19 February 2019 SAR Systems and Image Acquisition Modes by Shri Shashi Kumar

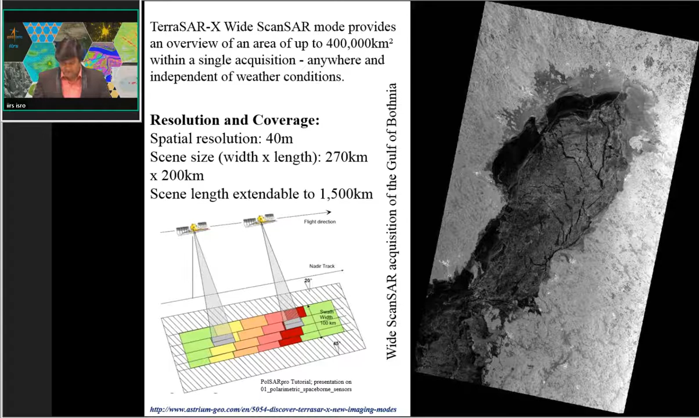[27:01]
so at that time people are in need of such a data set, which will be having very large coverage. So at that time, this wide swath mode data sets are going to help them in their project works. And there are several other modes, so we are going to discuss those modes also.
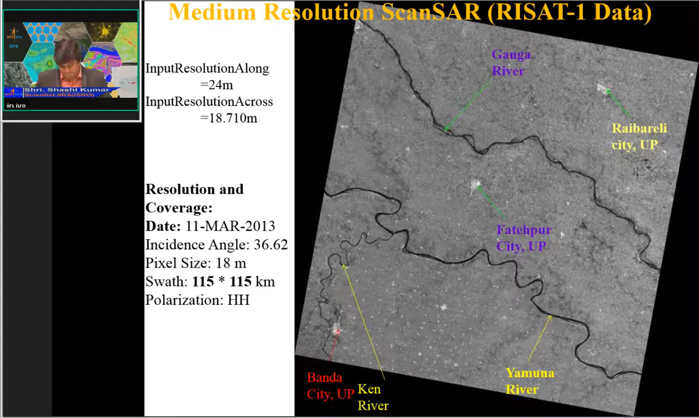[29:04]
one will be able to find information of different type of land use and land cover. And it will be very easy to do the mapping with the help of the widespread images of the SAR data set. Now another mode is steep map mode.
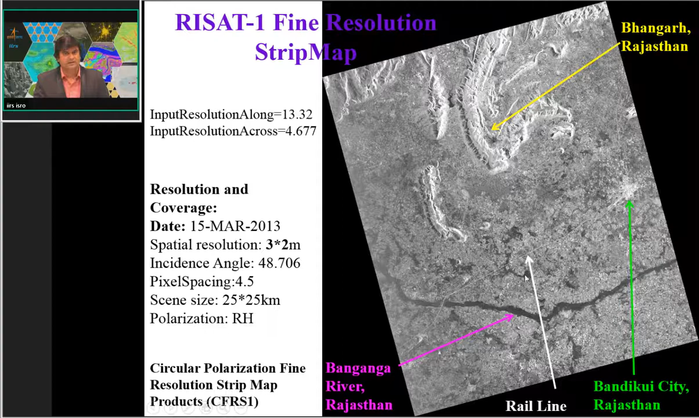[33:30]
but here the linear feature is appearing bright, it means that there are some objects which are going to contribute in scattering and generally on the railway tracks what we are getting we are going to get a small size of stones and the linear combination of two tracks of
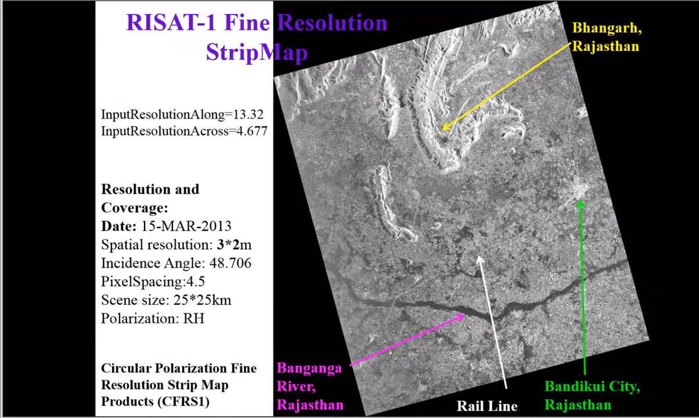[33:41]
rail lines or two rail lines could be received. So this structure is small stone size and the railway track is going to contribute in
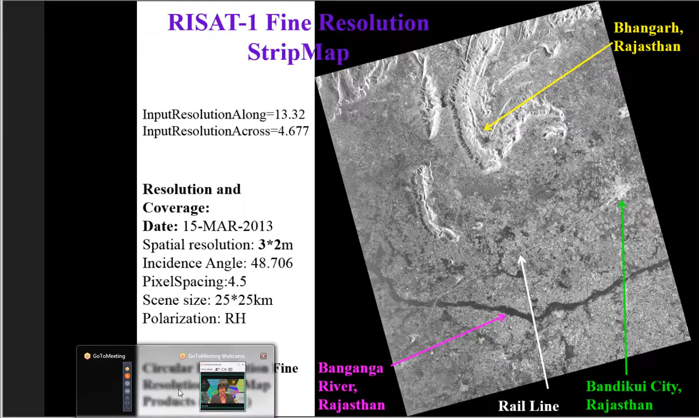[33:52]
scattering and finally high scattering will be obtained by the SAR sensor so that this linear track linear railway track is appearing as bright object
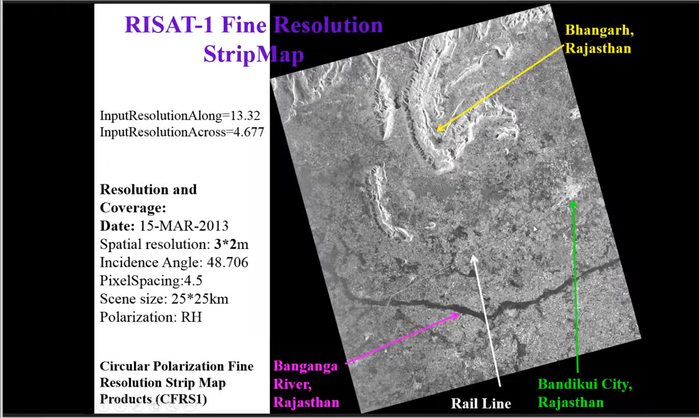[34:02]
and one city this is a city
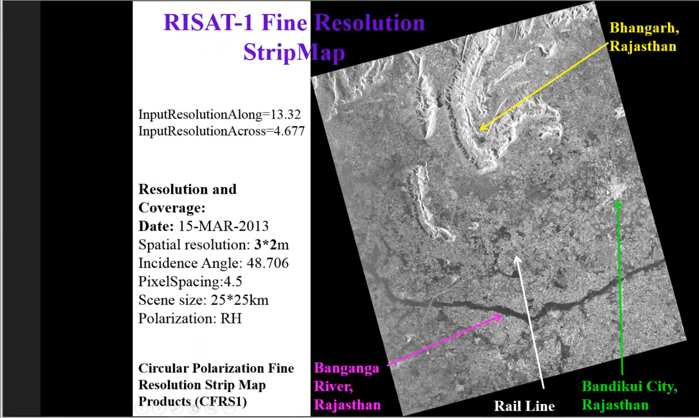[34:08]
in Rajasthan so this city could be seen here as a
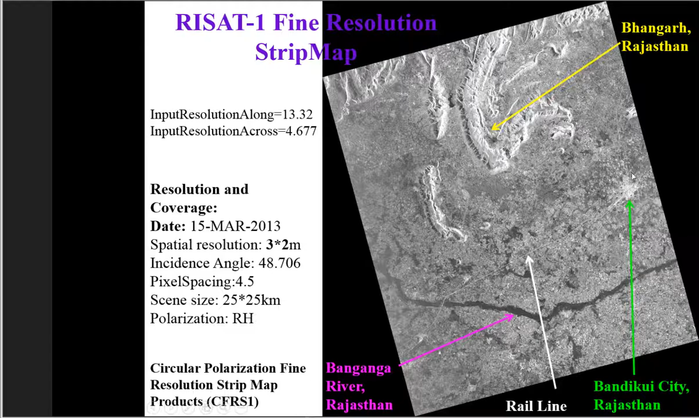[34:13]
bright patch here and undulating terrain and the hilly terrain could be easily seen from the SAR data set.
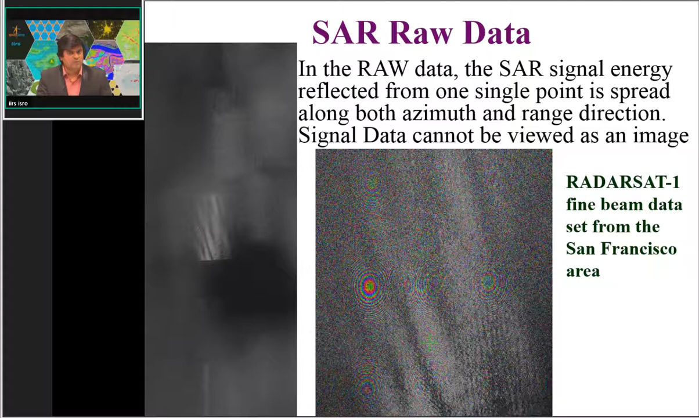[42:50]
because this is not basically an image this is simply the collection of responses electromagnetic of electromagnetic signal received by the sensor from different objects now from the raw data set there is requirement of focusing like the data set which is spread in range direction so compression will be done at the exact location of the object in azimuth direction and range direction after knowing the exact position of the data set and finally
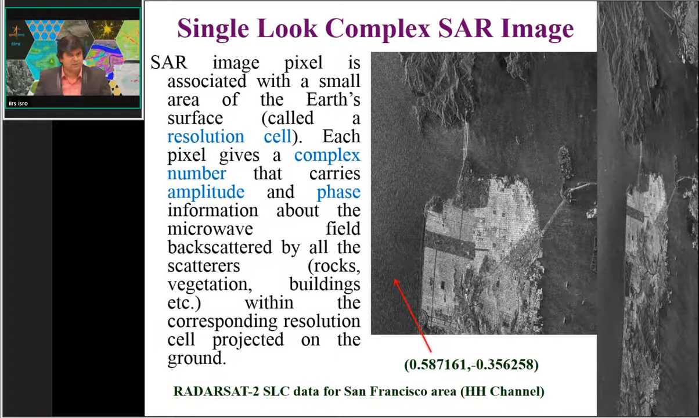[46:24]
the saw data set should be represented by the complex number so generally people are ordering the this label one data that is a single loop complex data set to do the polarimetry and interferometry now here we can see this saw data slc data this is the complex image and the complex image is divided in the two parts real channel and imaginary channel if you will try to see individually there is some information in each channel like real channel and imaginary channel but you cannot easily identify the objects in one channel
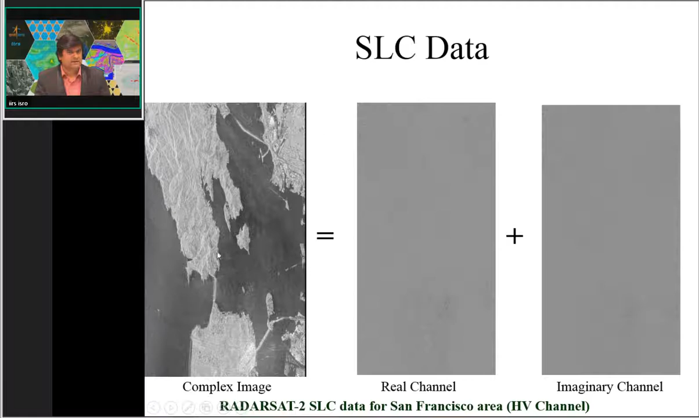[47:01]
but when you merge both the channels real channel and imaginary channel so one can easily see the different type of features imaged by the sensor in the area